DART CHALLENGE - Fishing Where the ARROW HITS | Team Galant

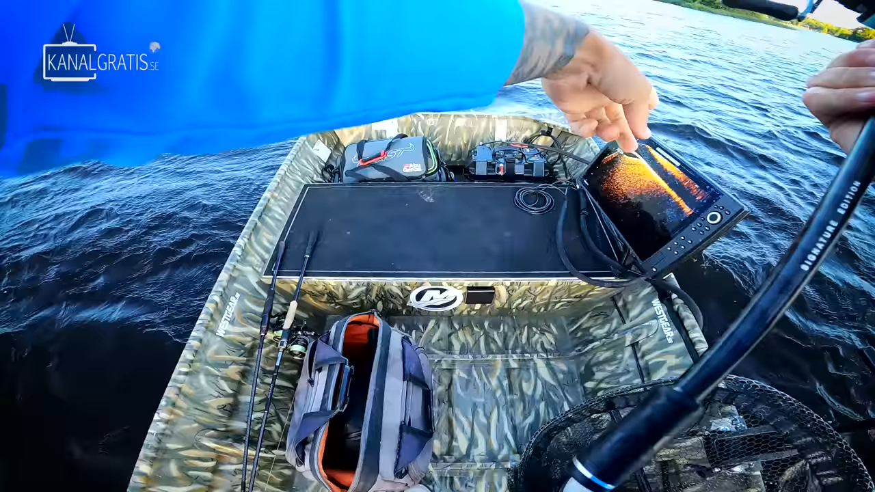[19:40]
Det står massa där för fan.
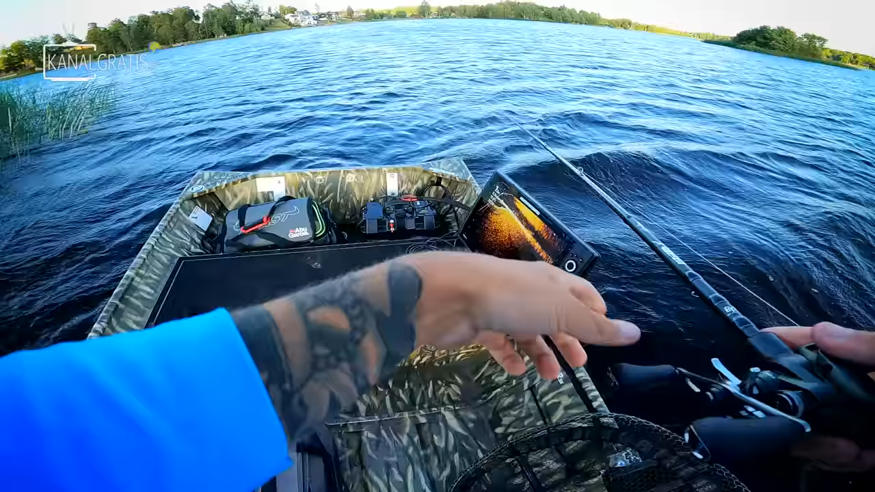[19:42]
Kolla, det är helt tjockt nu, ser du Tobbe?
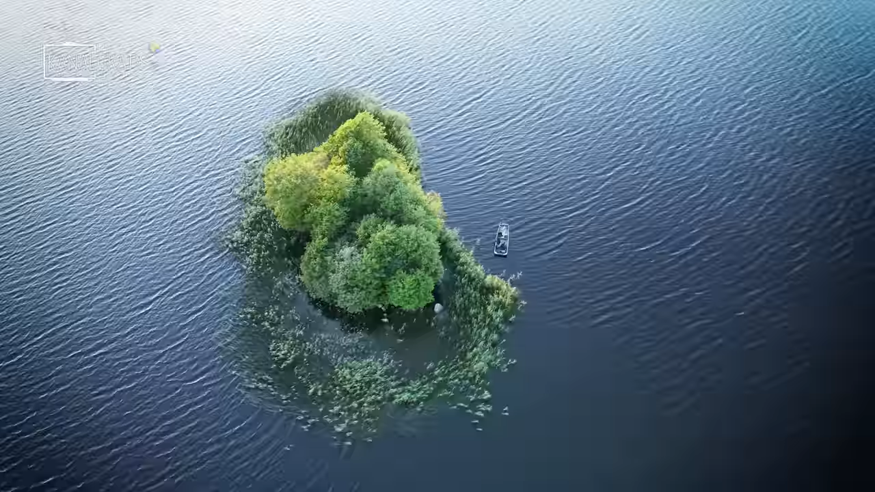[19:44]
Du, de bara går där, jag kommer få nu tror jag, för nu kommer mitt drag över dem. Nu är mitt drag över dem. Där, jag fick den! Kolla, hela stimmet Tobbe! Om ni kollar på lodet här. Där har vi en större fisk, det kan man gädda.
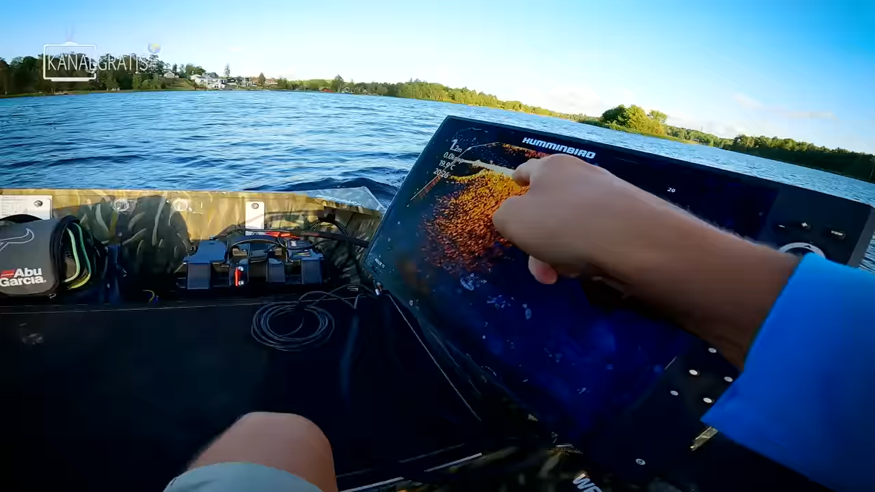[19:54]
Men här är abborna nära båten nu.
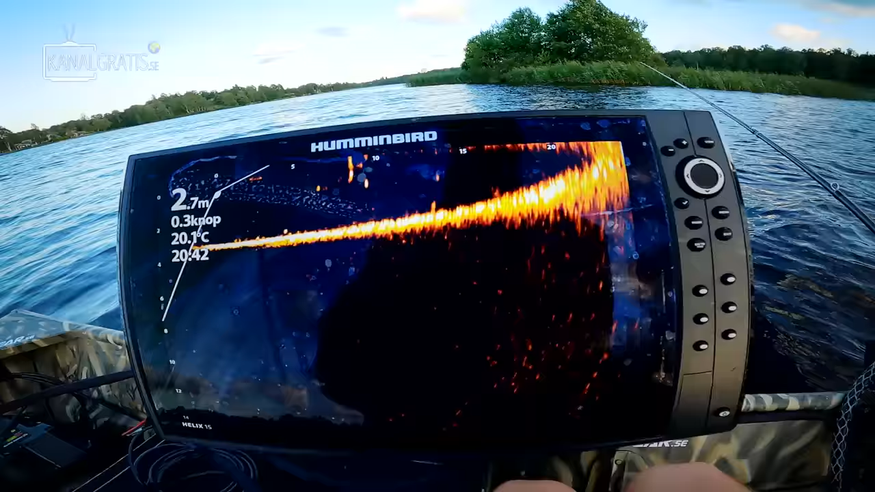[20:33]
On screen: depth 2.7 m, water 20.1°C
Här ser vi alla de här prickarna här, det är abborrar. Nu kommer jag få en. Jag ser, oh, kolla, de kommer efter och jagar mig in.